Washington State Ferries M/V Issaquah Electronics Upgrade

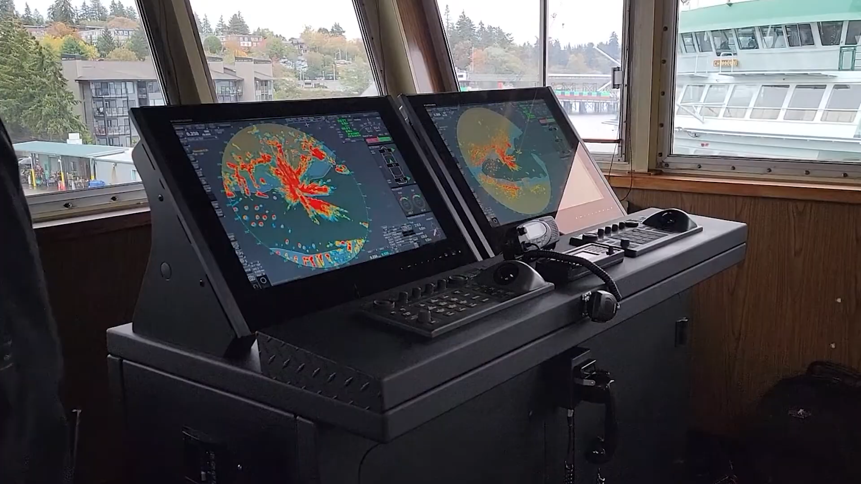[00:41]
Built in 1979, MV Issaquah has just received a newly upgraded helm featuring four Furuno
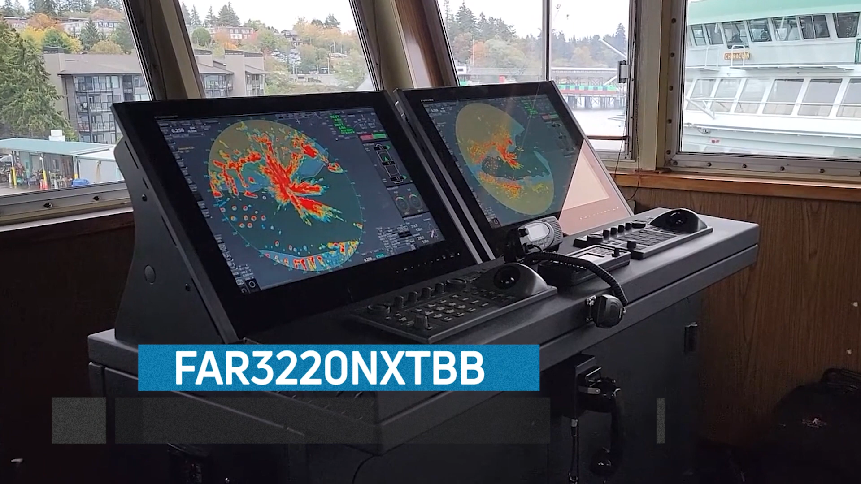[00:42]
FAR-3220 NXT BB chart radars.
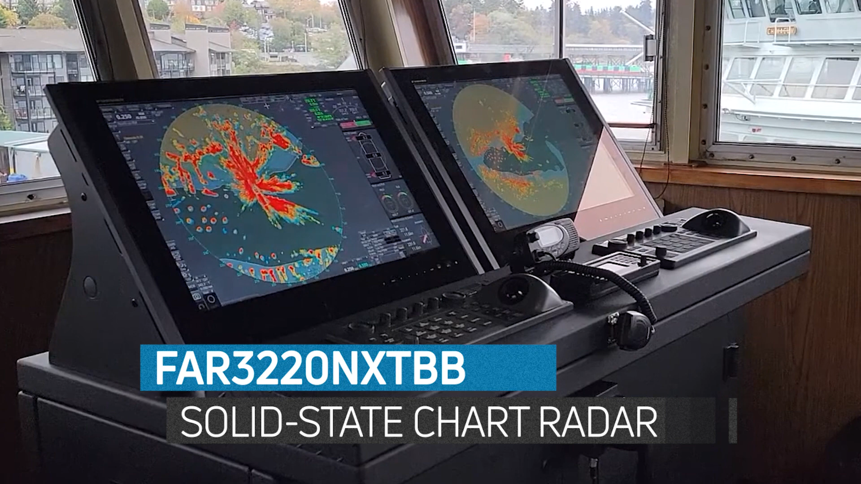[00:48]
Issaquah is the first WSF vessel with all NXT solid-state commercial radars on board.
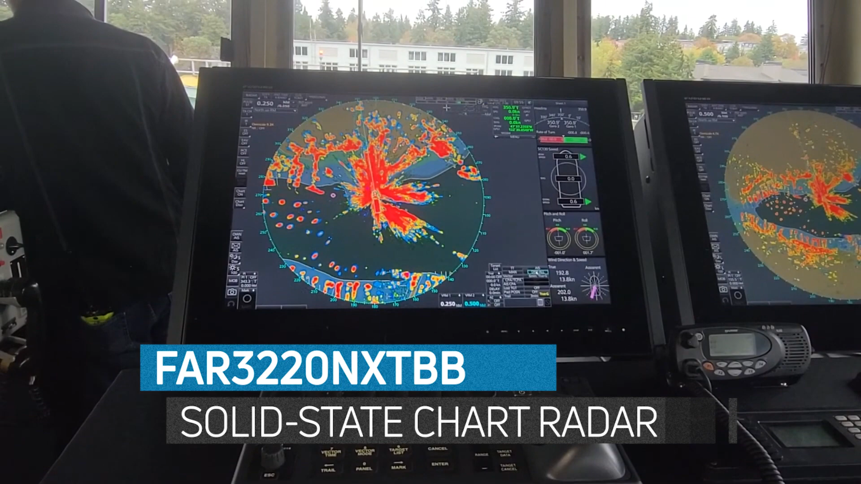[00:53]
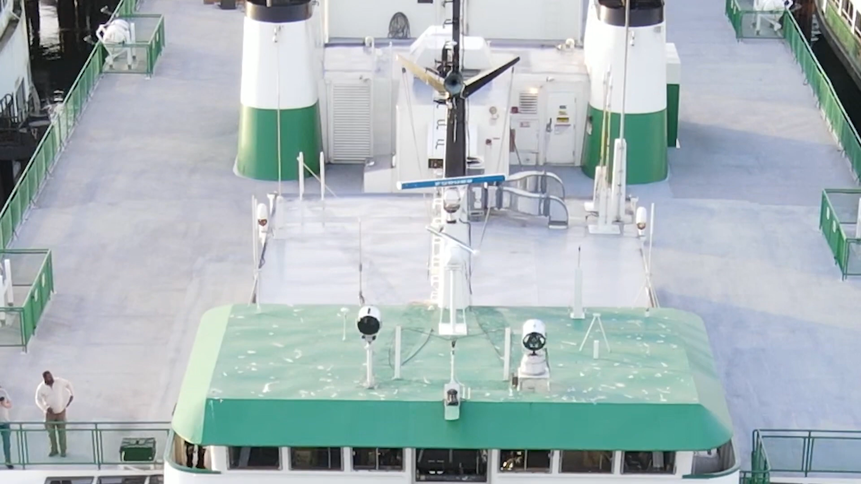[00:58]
The operators rely on Furuno Solus X-band solid-state radars paired with the biggest and brightest monitors available, the MU-270W.
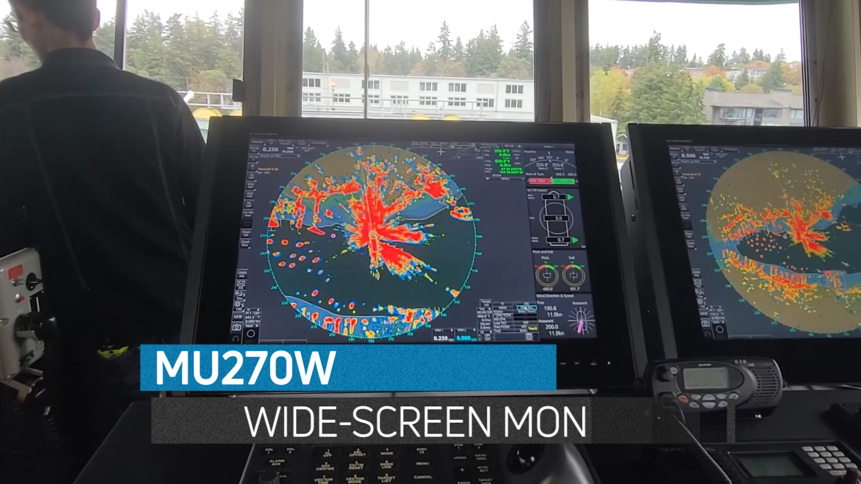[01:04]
These widescreen monitors allow for three-axis speed to be displayed directly on the radar display, a feature that WSF pilots really appreciate.